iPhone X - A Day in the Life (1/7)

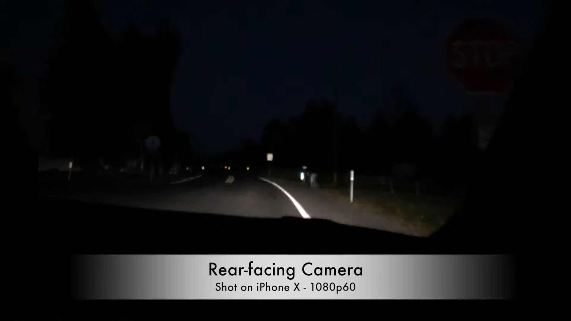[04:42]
Much better on the rear facing camera. I know that Apple and others have said that this camera is definitely improved with low lighting conditions. And I would agree.
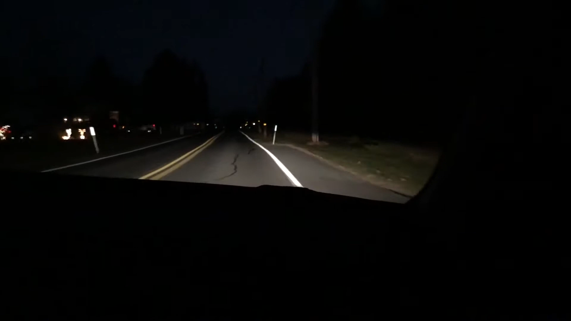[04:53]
Now it's not pitch black out and we're driving in a car, but I can tell you if this were my old iPhone, we would not be seeing some of what we're actually seeing right now. So pretty cool. Not too bad. So far, I think one of the biggest advantages is of course the camera, but that's been pretty much the same the last couple iPhone iterations as the camera has definitely been one of its strong points.